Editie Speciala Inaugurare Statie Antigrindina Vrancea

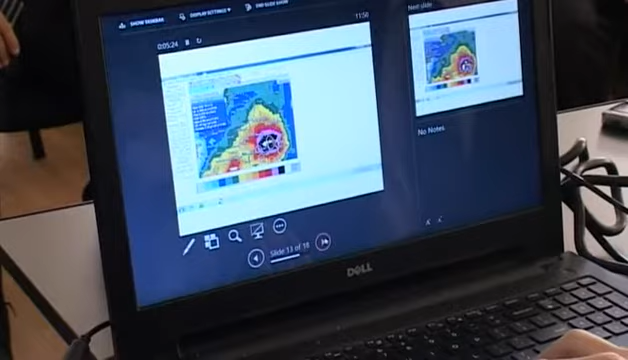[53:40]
livezi și diverse culturi. Următoarea a crescut și mai mult pe zona Bogiloaie.
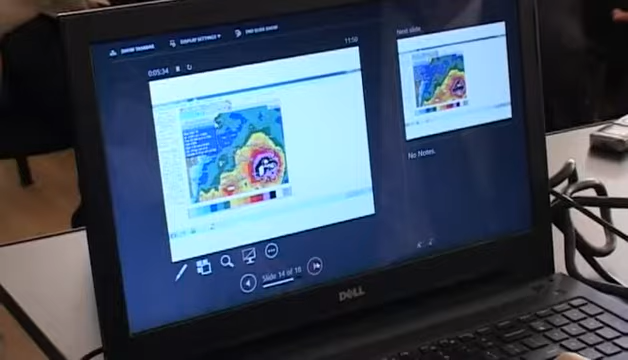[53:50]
Tot timpul și parametrii au crescut. Mai departe.
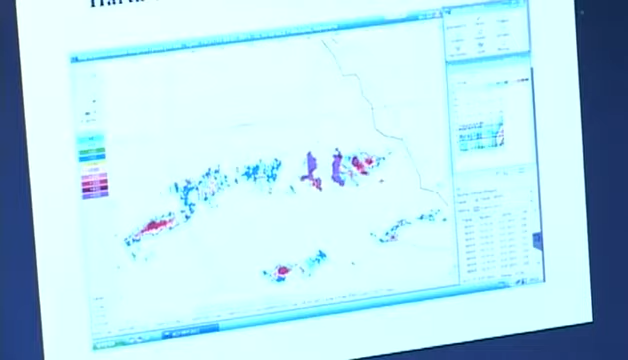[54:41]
Dar indică, în general, de pe aici, în sus, deja e grindină la sol, dimensiune. La 300 de juli. La 300 de juli, în sus, se observă pe ieșirea din zona de combatere,
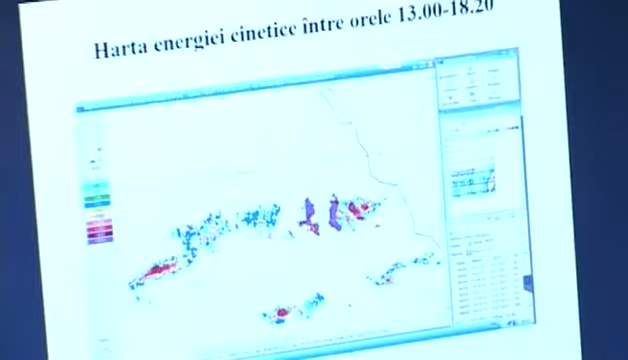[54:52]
o perioadă, când s-a reîncărcat cel. Nu am avut scădere de grindină la sol. Care, în continuare, am avut cădere din răsul.